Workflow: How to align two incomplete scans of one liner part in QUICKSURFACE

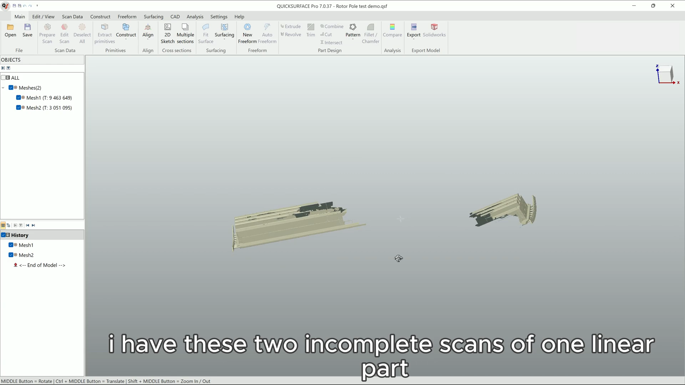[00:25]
And I have to align them one to other and keep exact total length of this part.
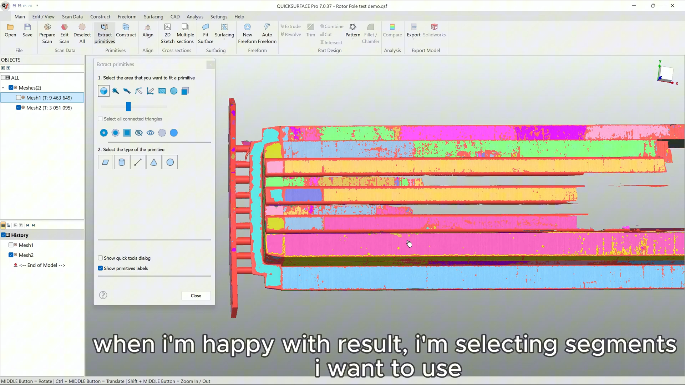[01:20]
When I'm happy with result, I'm selecting segments I want to use.
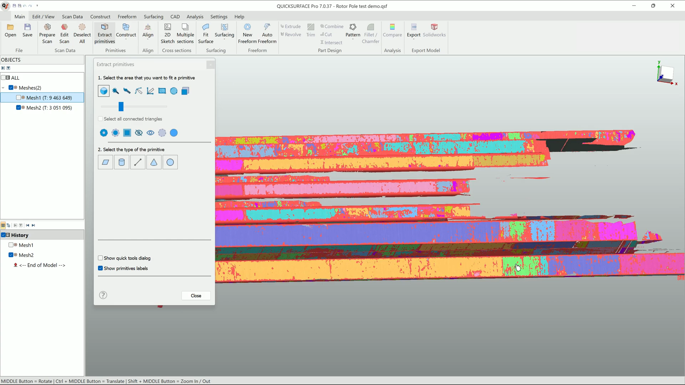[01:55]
Reselecting different segments to fit plane.
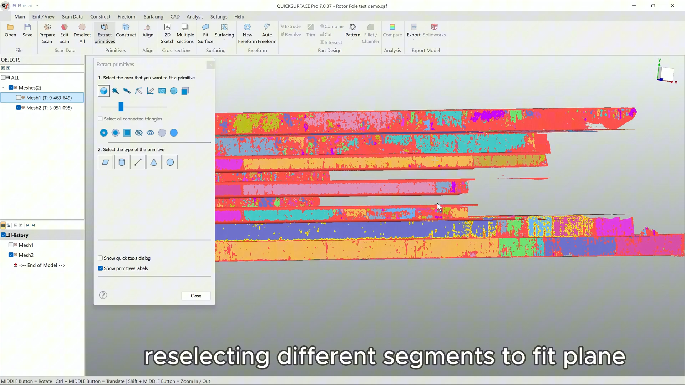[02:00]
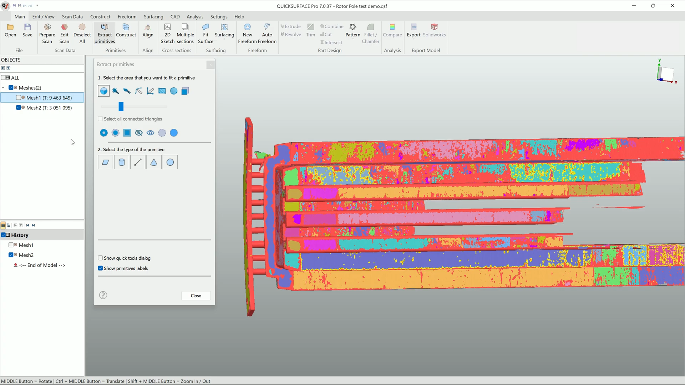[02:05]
Another deviation check, looks better this time.
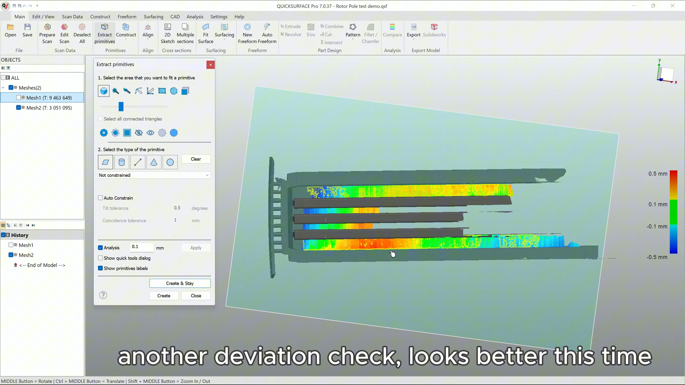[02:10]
Create plane. To de-mesh sketch.
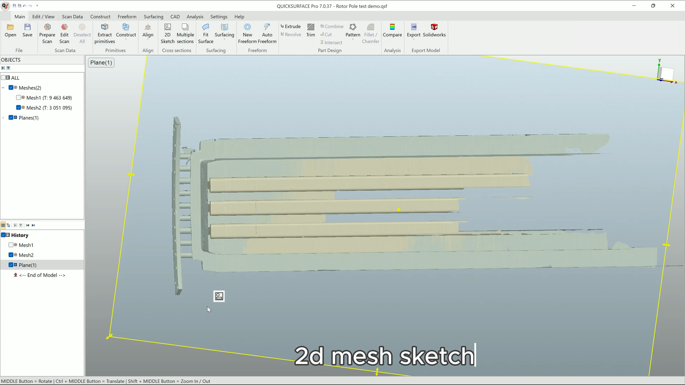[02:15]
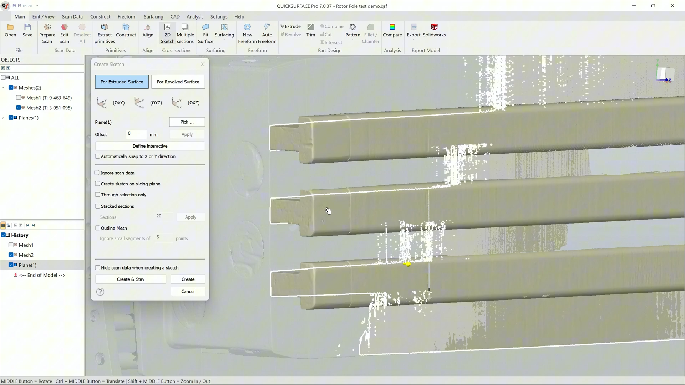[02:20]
Pulling slicing plane to trace desired features.
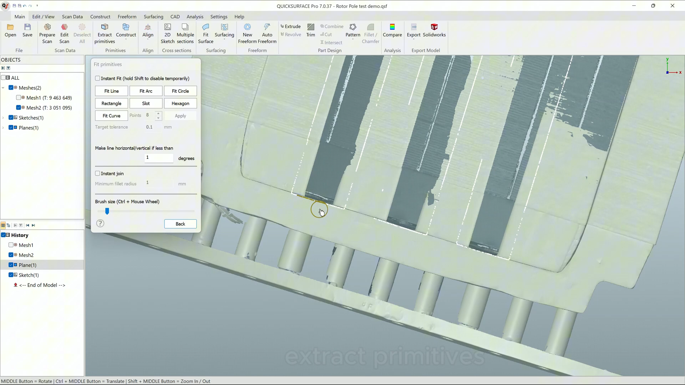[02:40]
Selecting slice points to fit entities.
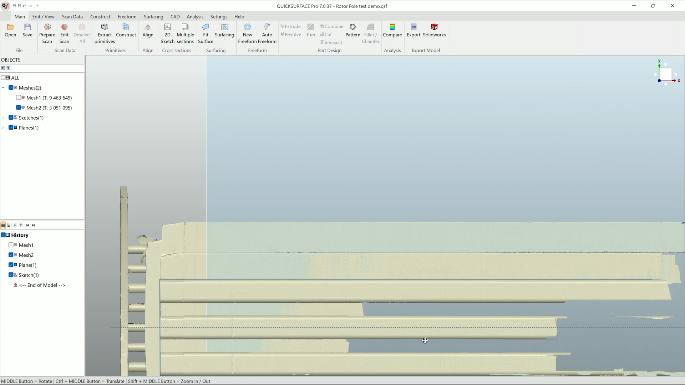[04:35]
Let's hide this scan and created features for now, and unhide second scan.
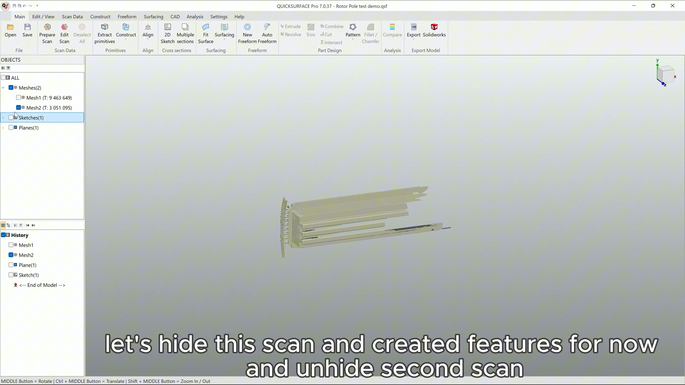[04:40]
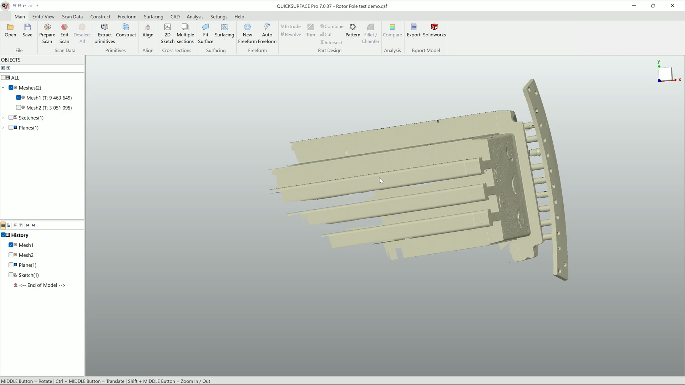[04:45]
Repeating same steps to fit plane. Repeating same steps to fit plane.
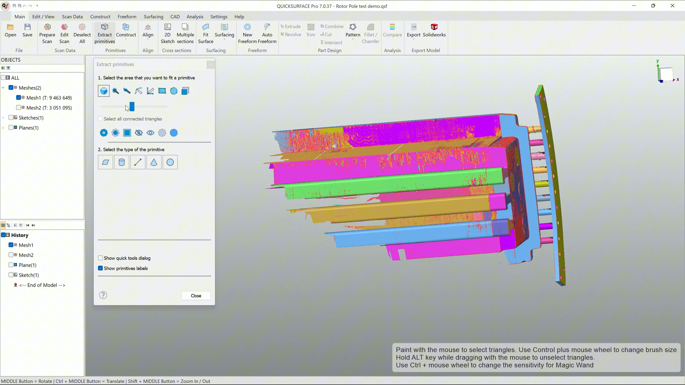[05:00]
Repeating same steps to fit plane.
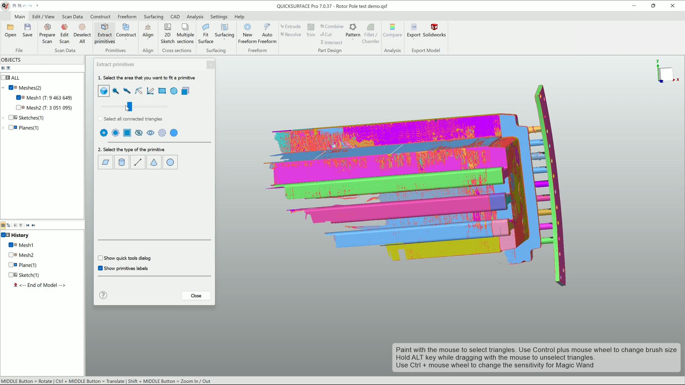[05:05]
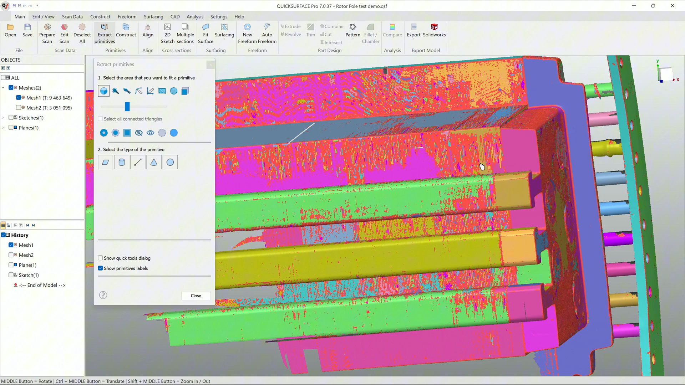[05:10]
Only this time I'm not satisfied with segmentation results, so we'll just use brush tool for selection.
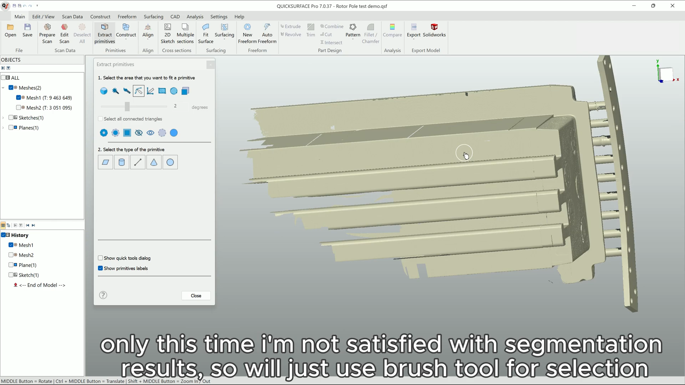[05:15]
Selecting desired portions of skin data.
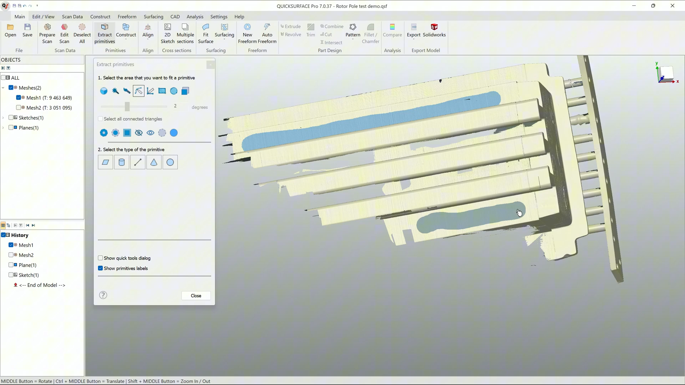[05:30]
Fit plane.
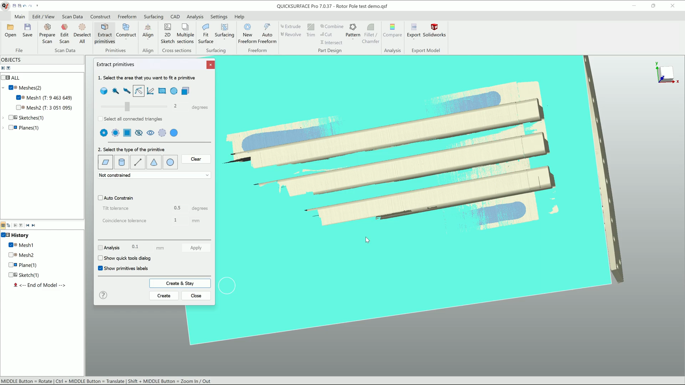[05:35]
Deviation check, looks good this time.
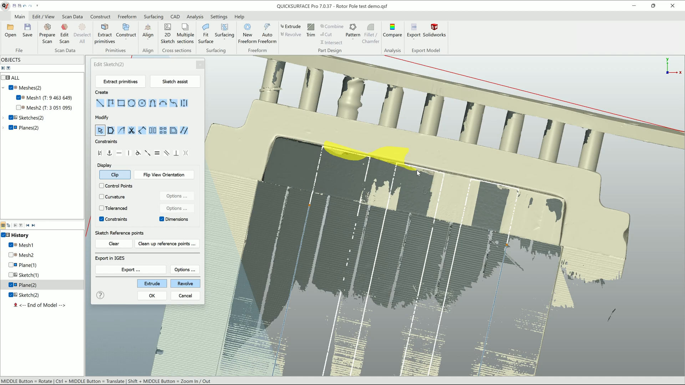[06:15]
By holding control key and drawing around line end points, software connects them.